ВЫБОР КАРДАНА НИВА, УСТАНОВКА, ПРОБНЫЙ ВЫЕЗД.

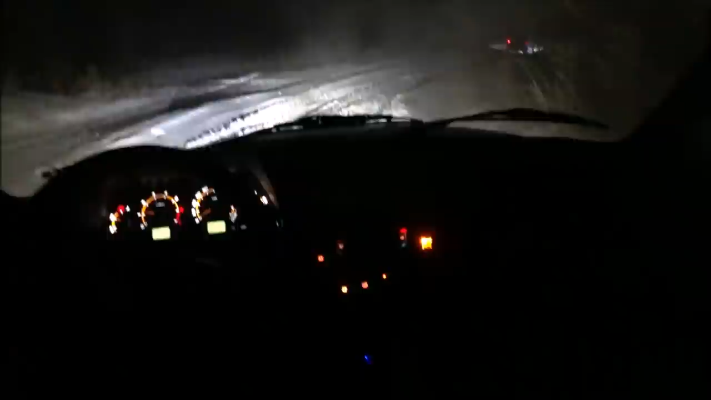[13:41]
Ну, ради этого и выехали проверить, как оно едет. Сейчас поедем трассу бить для покатушек на следующие выходные. У нас он сейчас он 0 плюс 1. Туман вообще стоит. Ночных вылазок у нас еще не было.
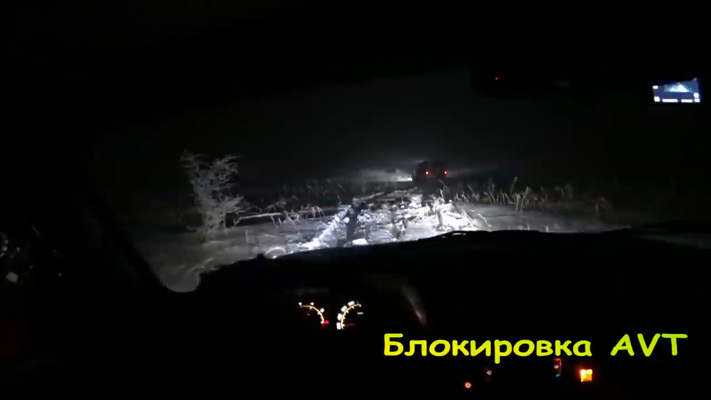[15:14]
Отлично, отлично. Отлично. Что, попробуем его объехать? Для интереса. Давайте попробуем его объехать. Стоп. Глубоко. Блин, можем, можем. Давай потихонечку.